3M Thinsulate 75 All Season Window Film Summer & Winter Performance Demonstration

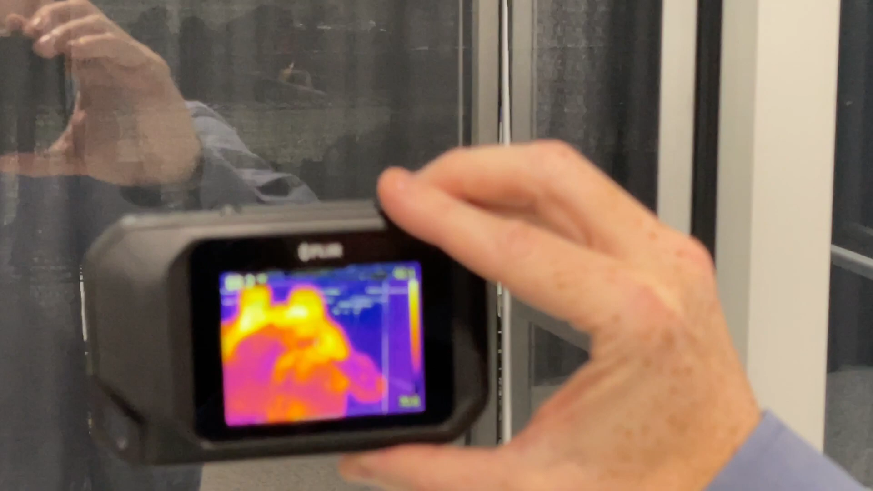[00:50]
You can see 88, 89 degrees.
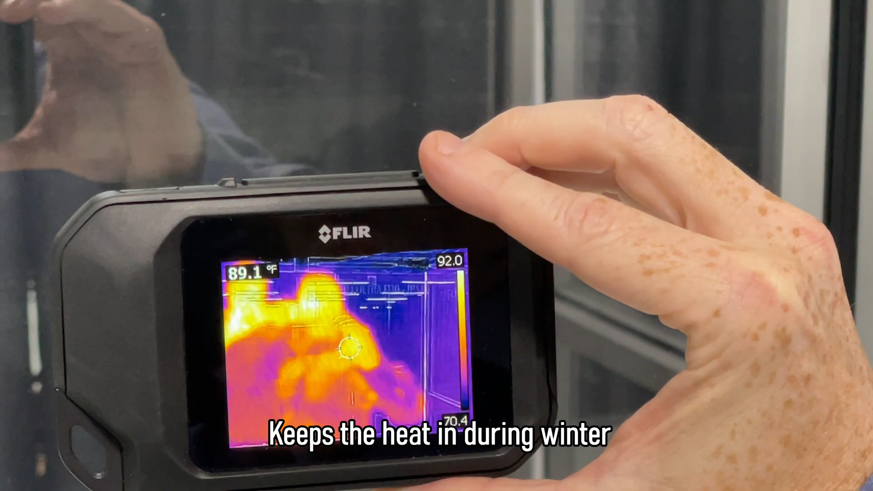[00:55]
On screen: spot 89.1°F
The film is stopping my body heat from leaving, from transmitting.
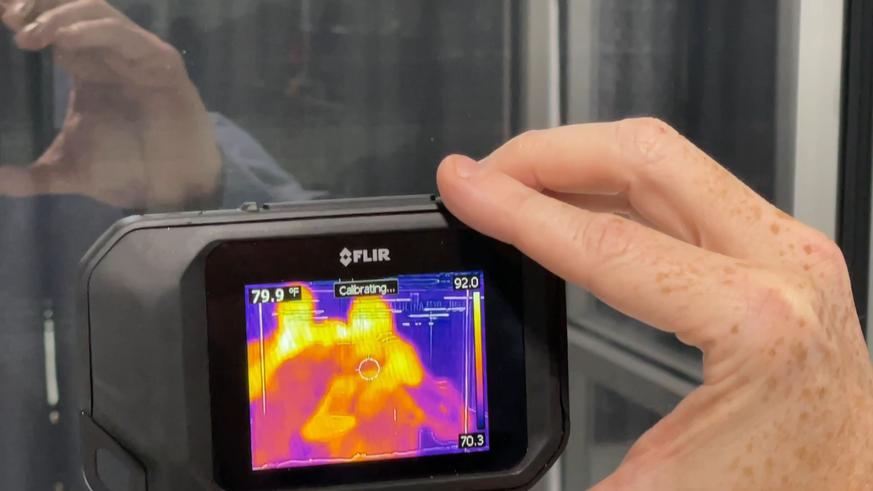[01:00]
So that's taking a measurement of that glass with my body temperature on it.
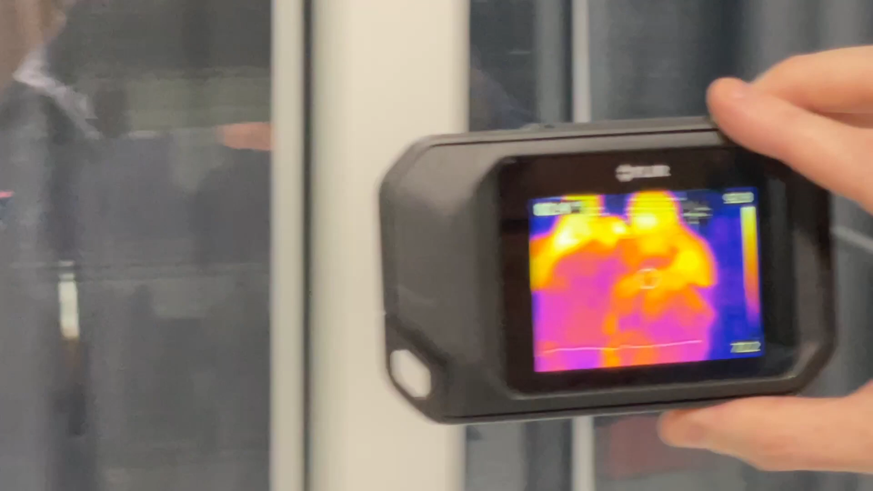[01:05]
Now as we move over, you can see the heat signatures all but disappear and this has got the Prestige 70 installed.
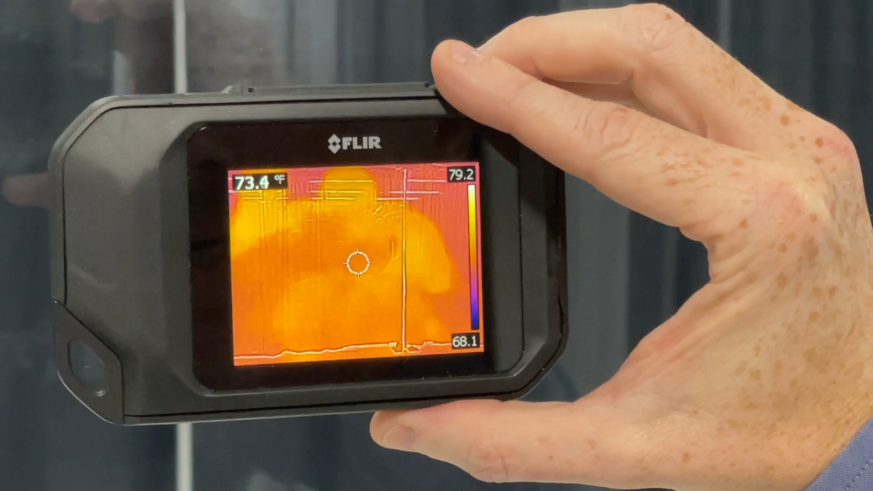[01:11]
On screen: spot 73.4°F
So no low E-film. The temperature drops to 73 degrees, which means the heat's transmitting.
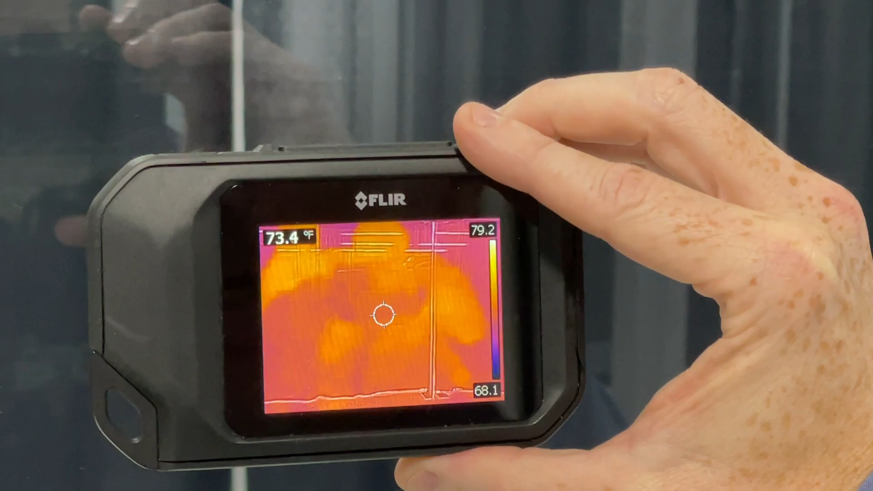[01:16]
On screen: spot 73.4°F
Again, that's almost a 10 or better degree temperature drop.
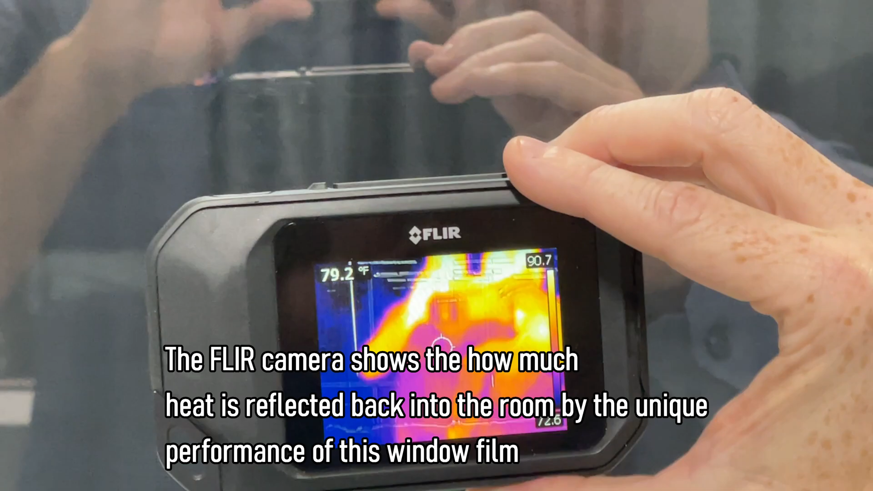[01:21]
On screen: spot 79.2°F
And Brian, get in there really close so people can see how amazing.
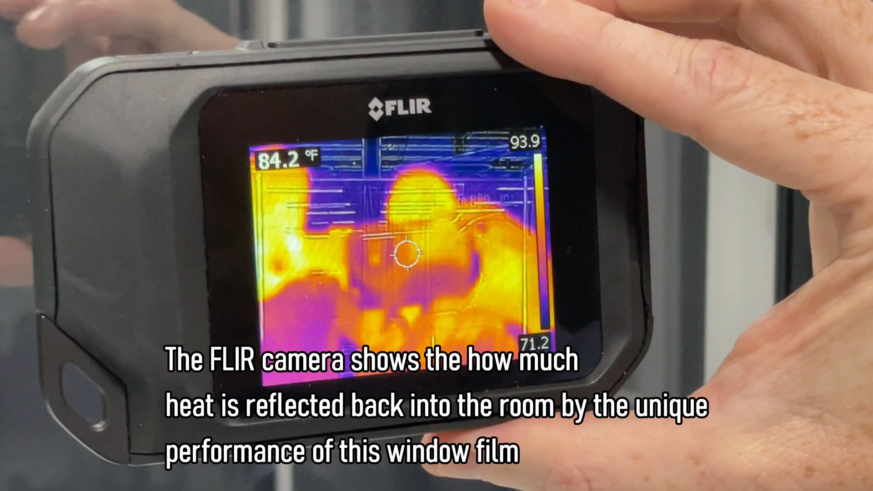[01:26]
On screen: spot 84.2°F
And if you look here, 85, 84 degrees, it's really stopping that heat from transmitting. So really an amazing product.